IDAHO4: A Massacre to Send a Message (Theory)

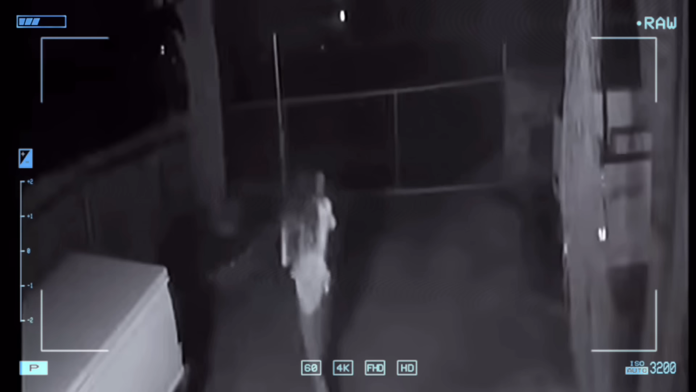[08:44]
The young mother was running for her life with her baby in her arms when they were killed. The killings happened at about 3:30 in the morning in Goshen, just east of Visalia.
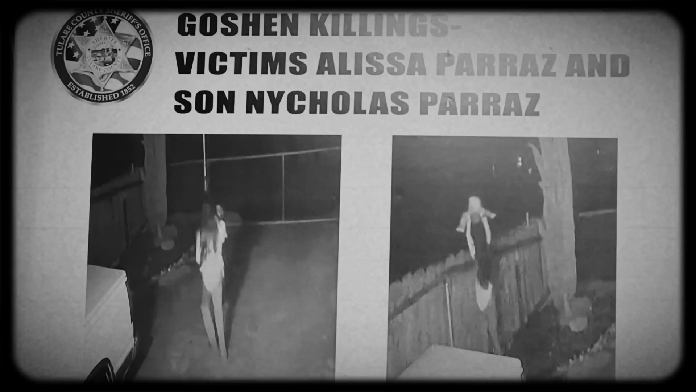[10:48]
They're trying to send powerful messages across not only the United States, but the world, that they are growing, they are powerful, and they're not gonna stop, and they're not afraid to kill. Alyssa Perez, as you see,
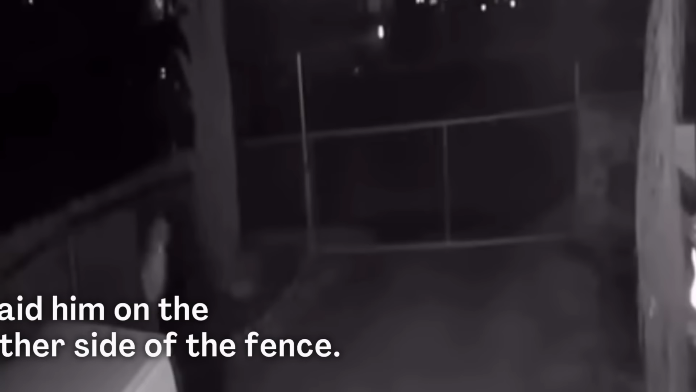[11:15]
She jumped over the fence. As you can see, she's petite.
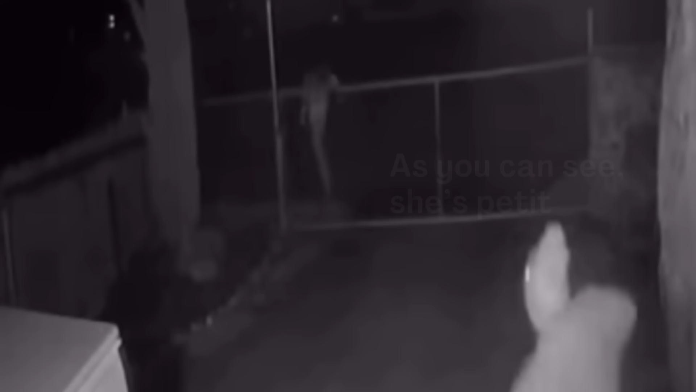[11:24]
Young lady, young mother. Jumped over the fence in an effort to save her life and her baby's life.